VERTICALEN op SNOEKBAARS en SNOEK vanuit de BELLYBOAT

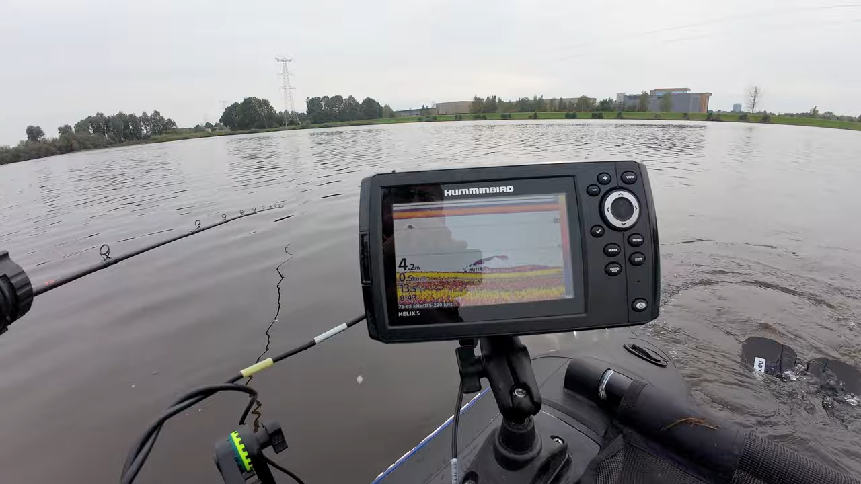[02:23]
Misschien dat het beneden is de planten zijn, maar die bovenste is denk ik wel vis. En Jurgen heeft deze goed voor mij afgesteld, dus ik kan het allemaal redelijk goed zien, heb ik het idee nu. Het komt Jurgen in z'n race-monster. We zitten flink wat koeien in de weg, dus ik kan het niet altijd rijden.